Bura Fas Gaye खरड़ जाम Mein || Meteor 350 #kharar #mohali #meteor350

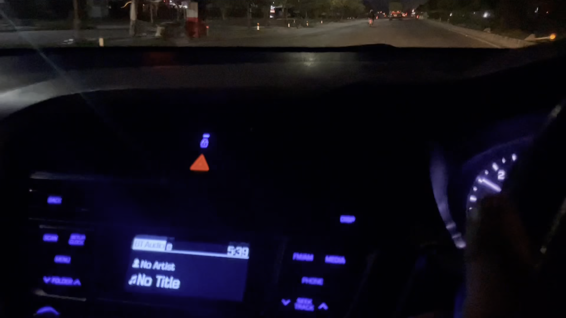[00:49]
मोड� चंड़ी जन्ता देखो यार अबी तुरी फिर्री
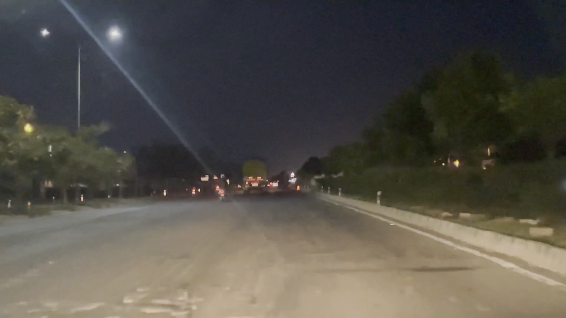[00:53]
यार बदना कहां गेत रोड बेई ये रोडी बीजी आता यार बहत बहुत बादा बीजी आता मिरज आके देखो कितने गाडिया जारी है अब आपकार बाईक्स ओने जारे ट्रक जाराए अबी एक और काड़ी आरी में आ वोटे कड़ी देखना भी
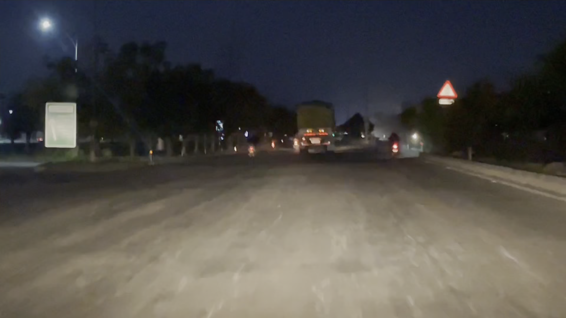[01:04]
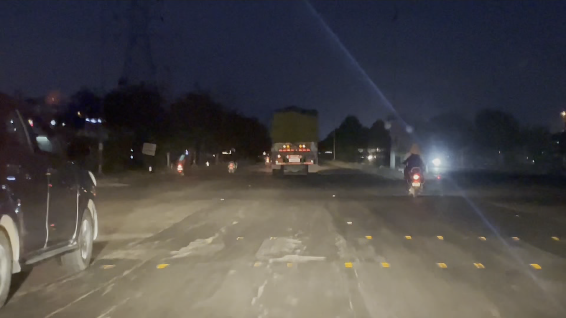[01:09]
यह देखो भाई यह देखो इन्न हुआ भीरी का टाइम में भाई देखो 5 रूज़ और अभी
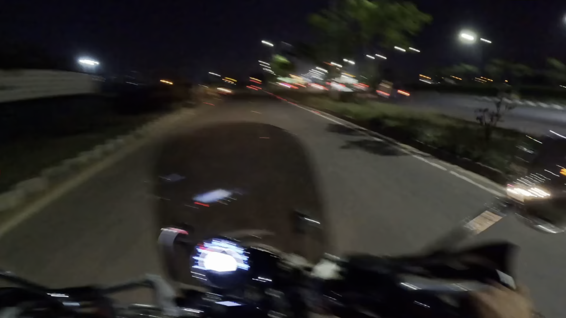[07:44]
अबर यह देखाओ ट्रैफिक हो गया रोड के उपर बहुत आ रहा ह्ाट हमाँ अदुमिया
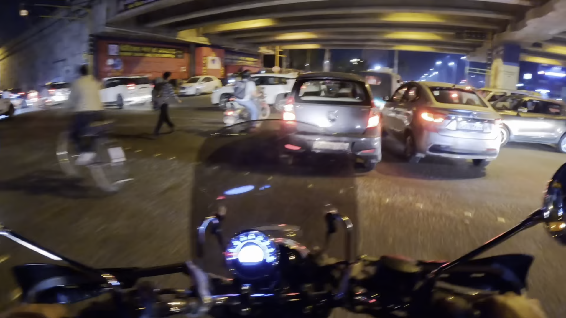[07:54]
ट्राफिक कर रूवाइ तोड रही तो हम जूना तोड़े ट्रैफिक बहुत है रोड के पर उतिखहा ट्राफिक कितना ओट्राइब
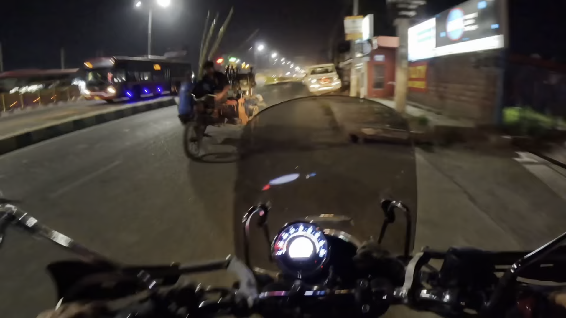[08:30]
रांग साइट आगा तोबारा वाए अब कोई बात नहीं